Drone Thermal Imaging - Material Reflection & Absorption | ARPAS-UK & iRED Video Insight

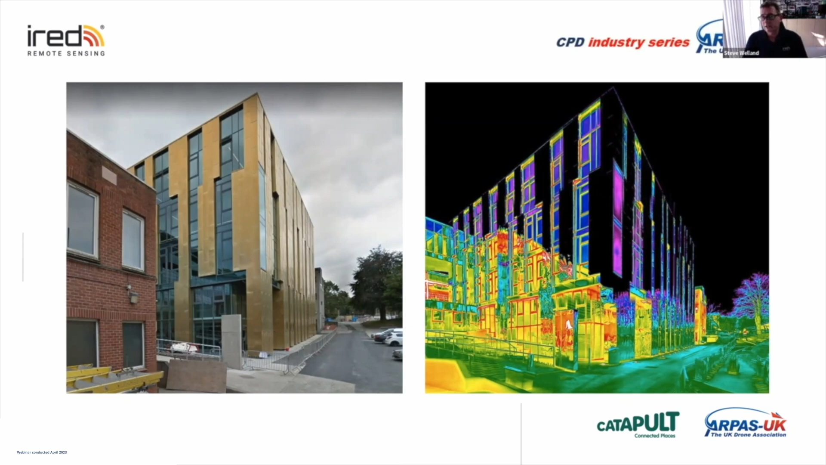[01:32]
The black in this image here is effectively the copper reflecting the cold sky which can be temperatures down to minus 20 on a clear night from those sorts of angles. That could be returning a value of minus 20 which is why it looks black. So